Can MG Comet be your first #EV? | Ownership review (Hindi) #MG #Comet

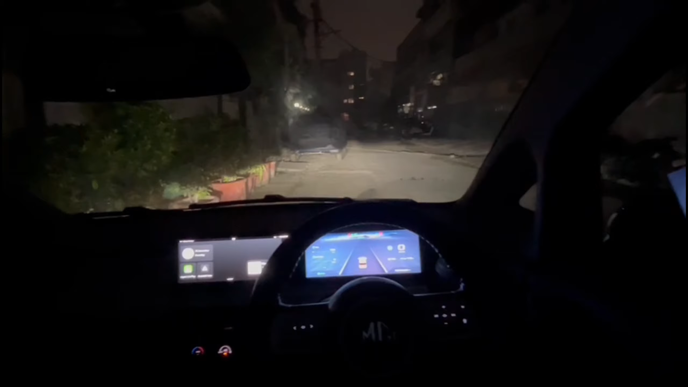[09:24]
फॉग लैम्प्स अवेलेबल नहीं है। एक नीट टच जो मेरे को बहुत ज़्यादा लगा वो है कि अगर आपकी हेडलाइट्स ऑन है तो यहाँ पे आपके डिजिटल इंस्ट्रूमेंट क्लस्टर में,